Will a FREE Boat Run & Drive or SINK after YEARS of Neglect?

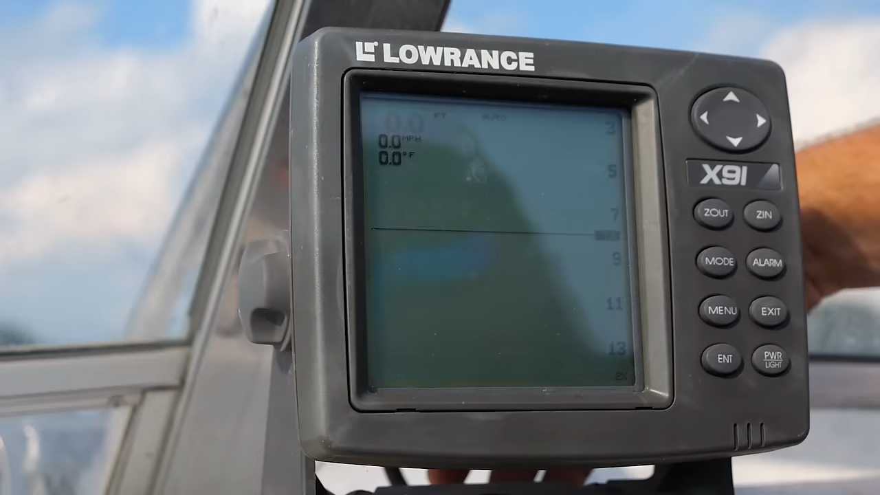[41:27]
On screen: water 0.0°F, speed 0.0 mph
It does not work. Like, it turns on, but nothing happens.